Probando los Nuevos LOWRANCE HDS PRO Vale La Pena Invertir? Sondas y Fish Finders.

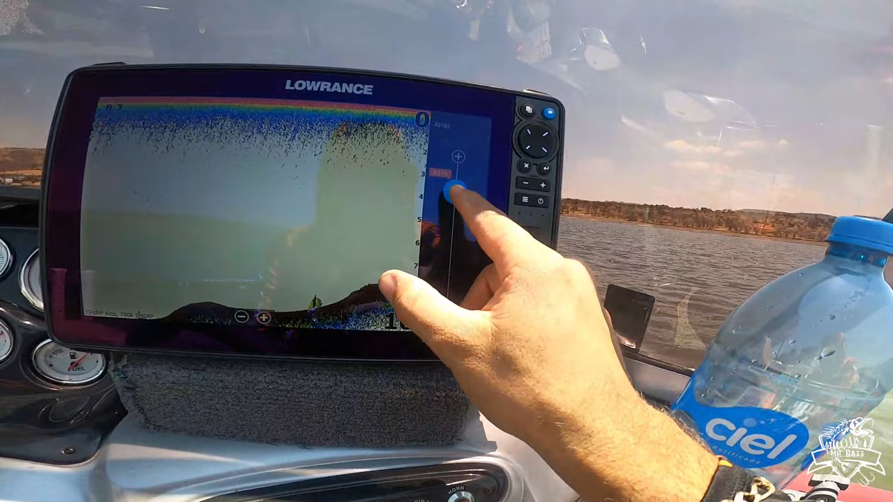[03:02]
acerca del Dome Scan Si lo queremos bastante para que parezca literalmente un Dome Scan O podemos prácticamente quitarlo Esto ya viene por defecto en 90
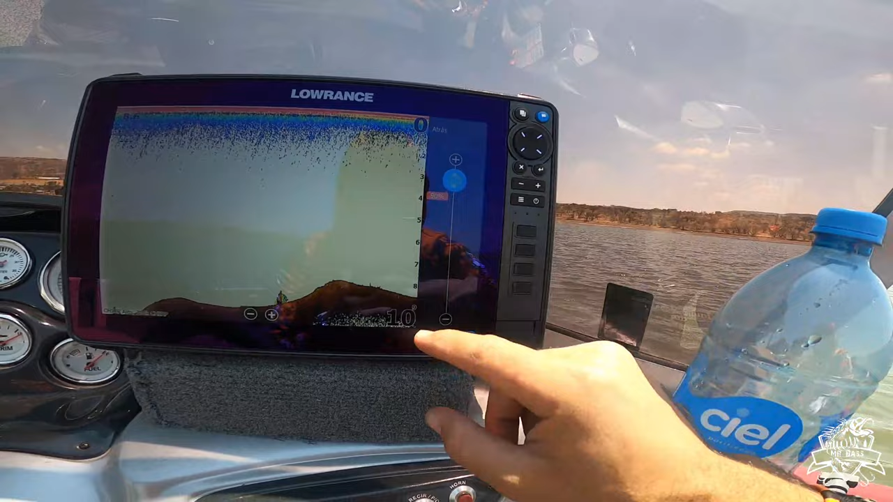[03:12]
En 90 viene por defecto Si lo voy a dejar Y podemos escoger la paleta Aquí empieza
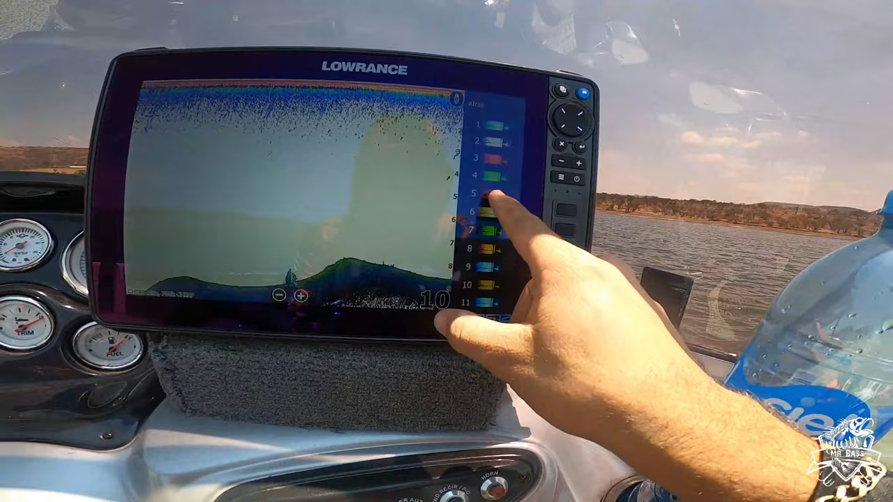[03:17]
a cambiar La verdad esto si suena bastante interesante Ya que no necesitamos
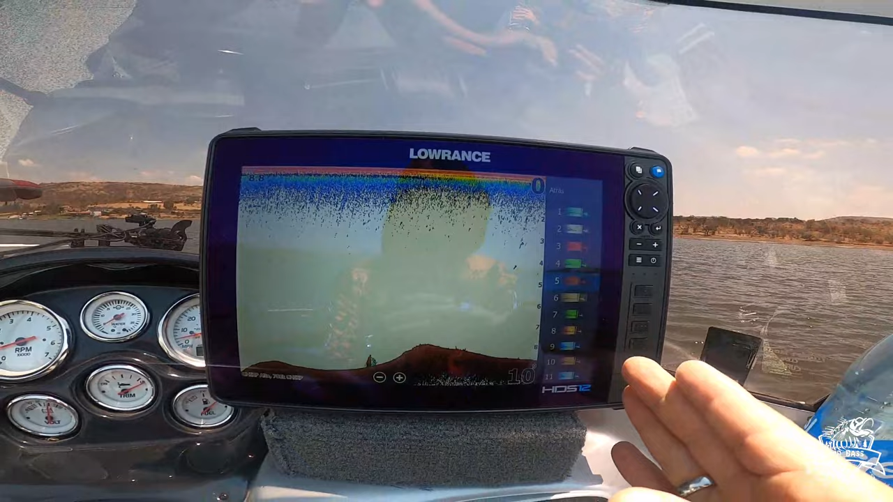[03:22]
ahora dos pantallas Simplemente con una Y la división de
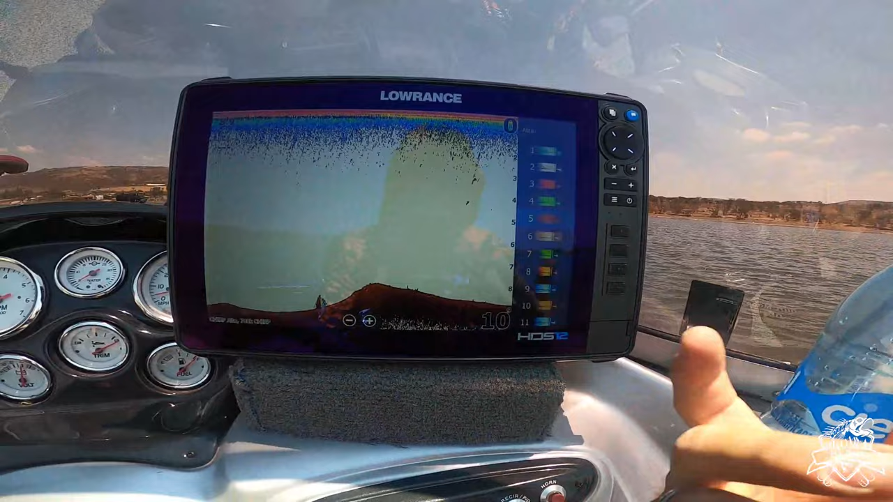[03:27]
abajo vamos a tener mucho mayor visualización En este caso tenemos la de dos Así que si tenemos bastante visualización Ok
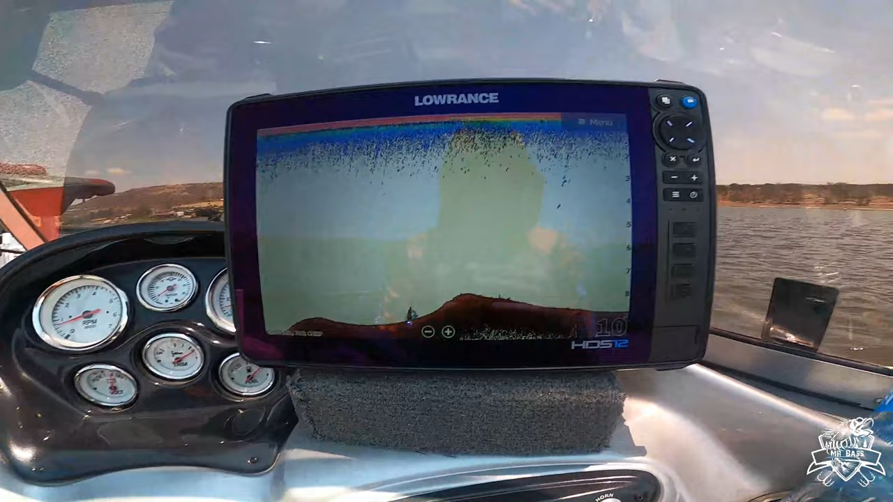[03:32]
Nos vamos a avanzado Tenemos rechazo de ruido off Eso ya lo tenemos En la otra Claridad de superficie También lo tenemos off Velocidad de la sonda Lo tenemos en
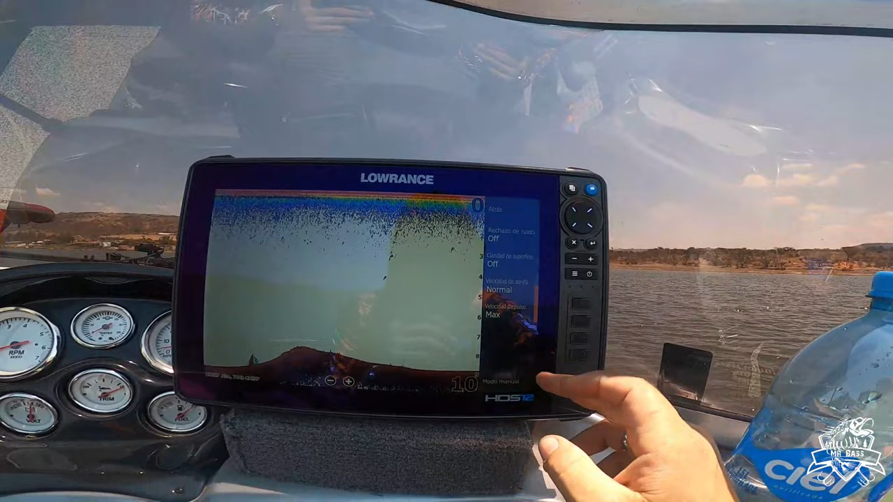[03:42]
normal Y velocidad del pulso Ok Eso es todo Nos vamos a opciones de Dome Scan Y aquí podemos ver las frecuencias que tenemos Que son 700
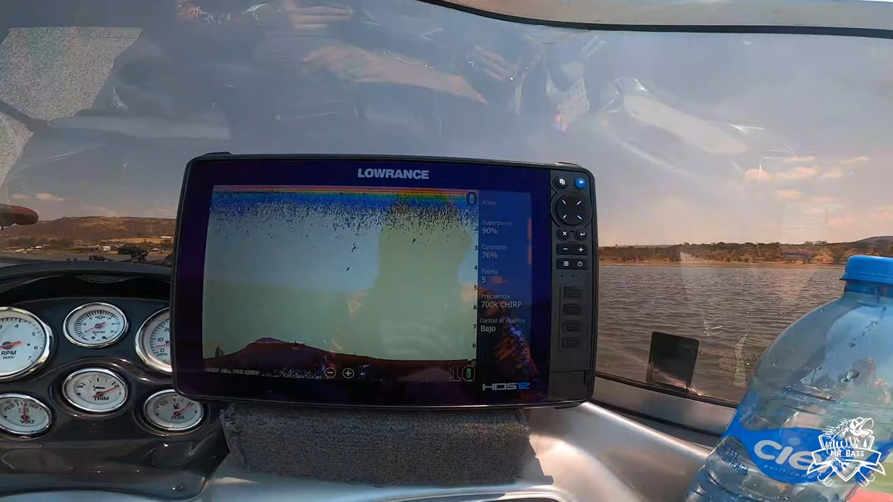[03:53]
y 1200 Claridad de superficie baja Le vamos a poner off Porque yo no quiero perder absolutamente nada de vista No quiero
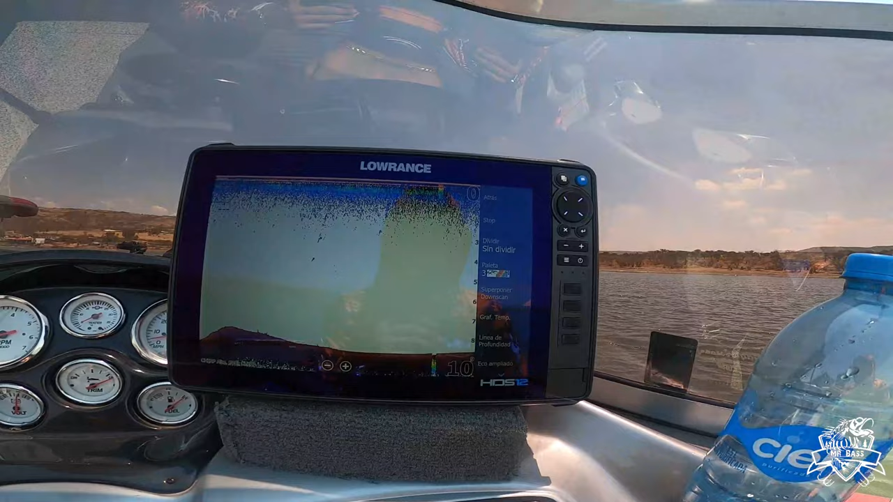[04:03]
Y nos vamos aquí Tenemos sin dividir Ok Podemos hacer un zoom Un zoom del fondo Un flasher Y sin dividir Eso es lo mismo que tenemos en la otra Las
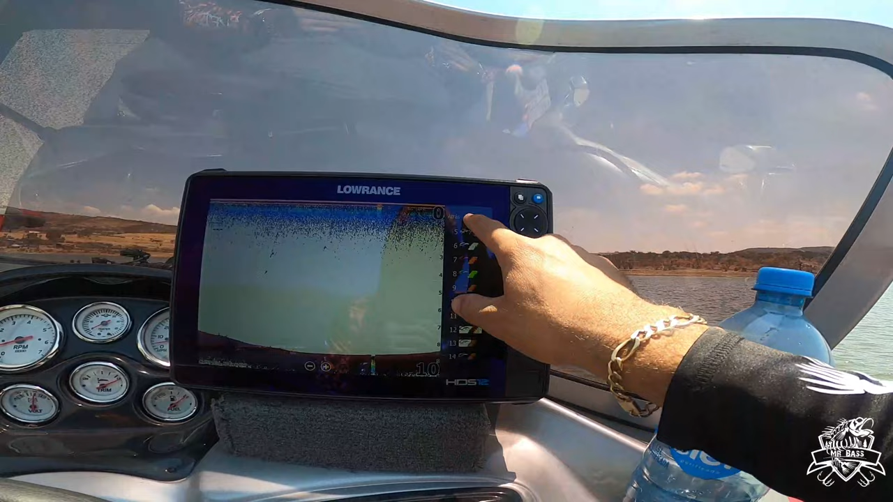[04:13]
paletas Son las mismas paletas que teníamos Super poner el Dome Scan Es una nueva opción que tenemos Que al final de cuentas
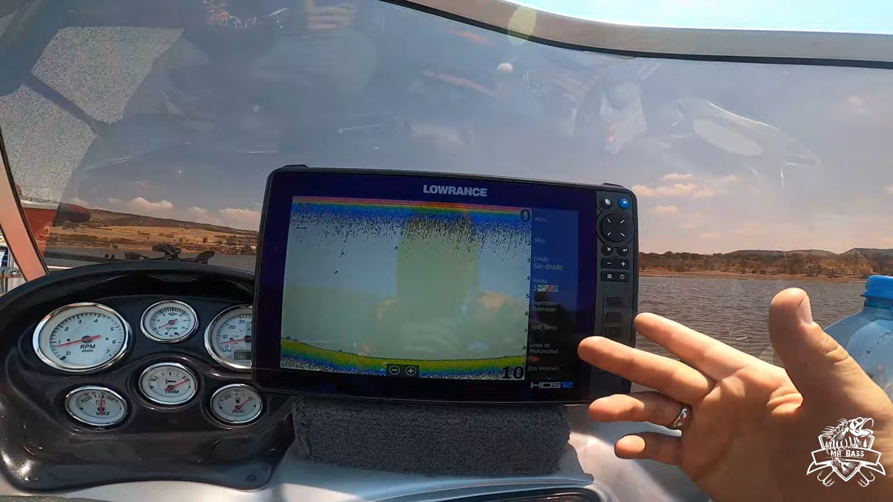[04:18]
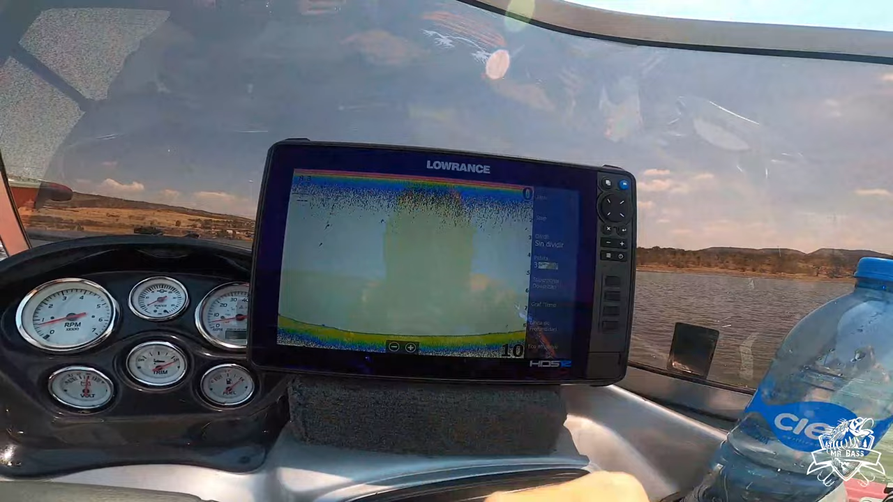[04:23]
Creo que me gusta más con otra paletita La gráfica de temperatura Eso igual Las líneas de profundidad
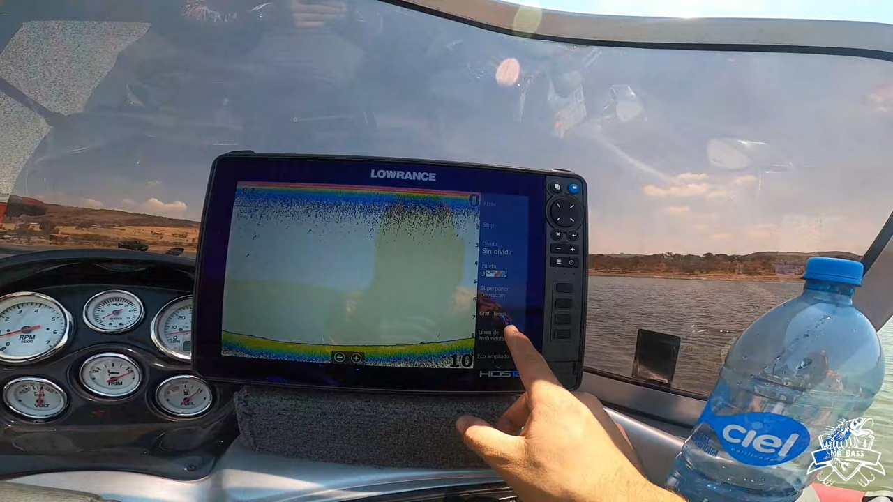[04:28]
Igual todo esto lo tenemos Un eco ampliado Esto es el eco en vivo
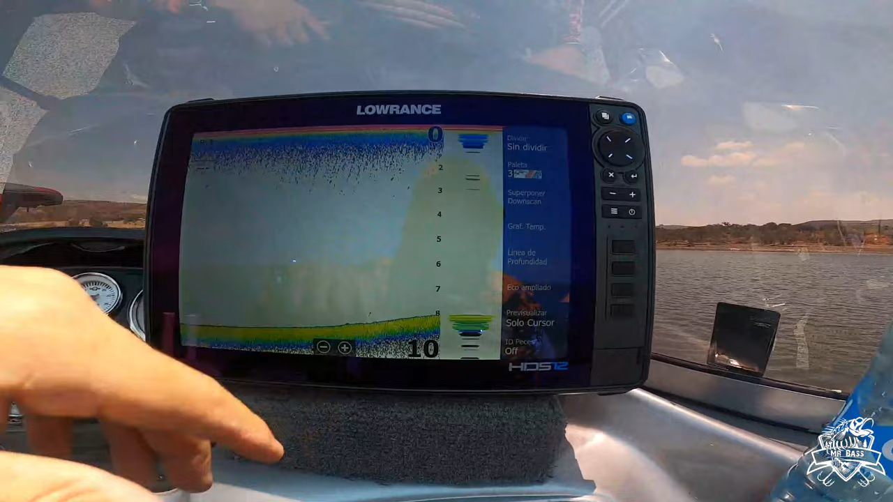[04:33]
Esto igual Lo tenemos en la HDS Live Así que todo esto es igual Previsualizar solo cursor
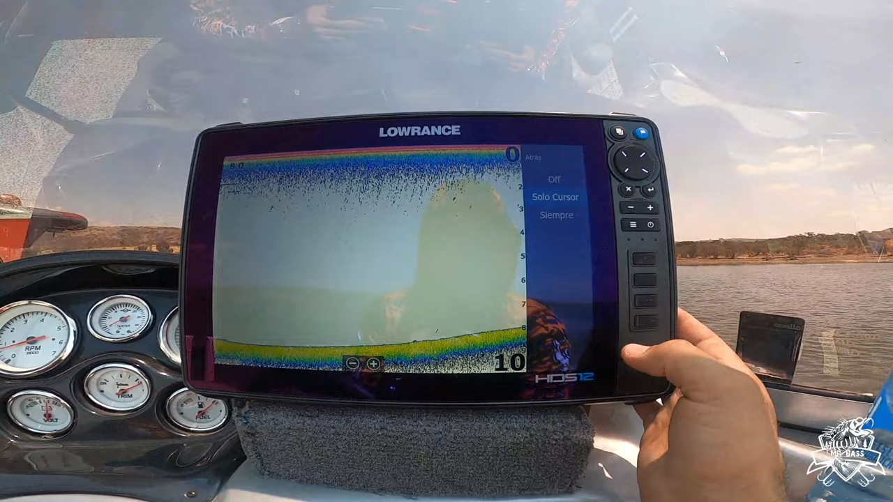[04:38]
Siempre Ok Esto lo que hace es tener aquí El Lo
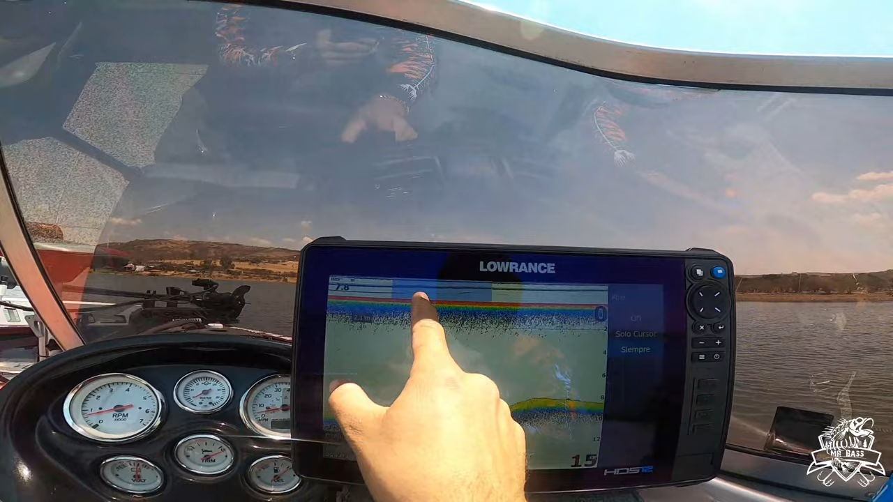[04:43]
que viene siendo El historial Igual esto También lo tenemos en la otra Y
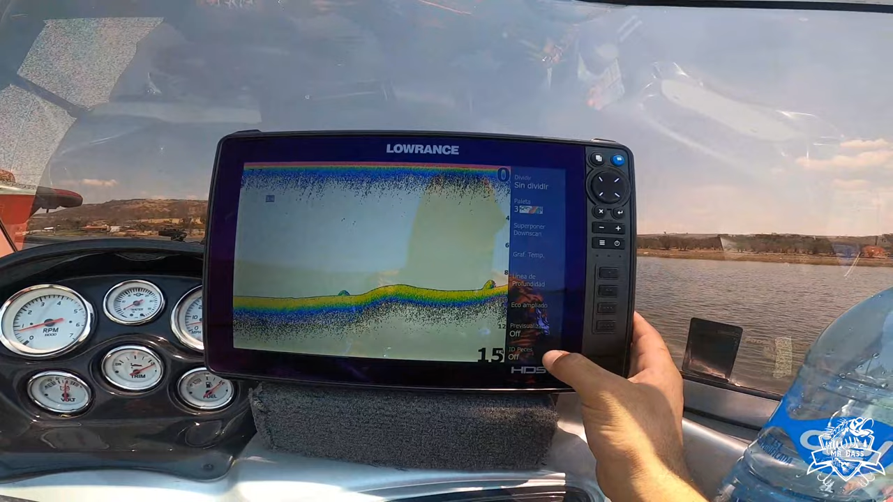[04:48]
ID de PC Símbolos Profundidades O ambos Lo tenemos en off